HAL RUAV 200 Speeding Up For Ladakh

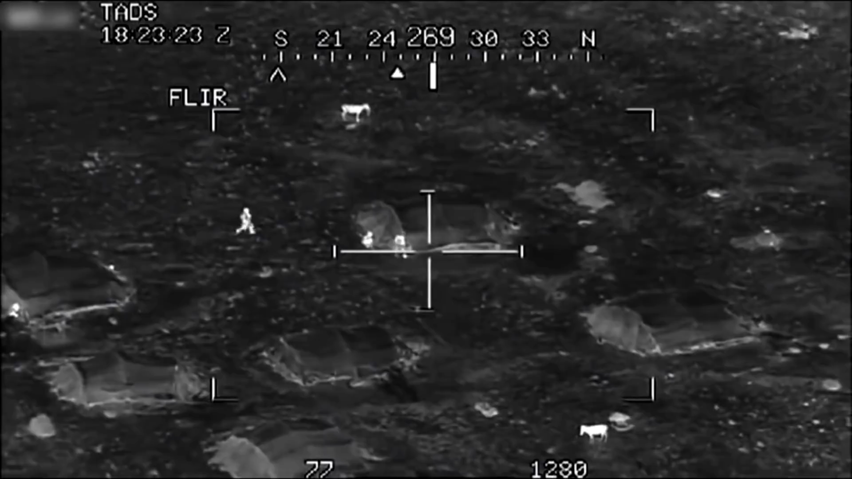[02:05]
Additionally, the camera can also be used for surveillance and reconnaissance purposes. A high degree of automation has been built into the operational concept of the RUAV by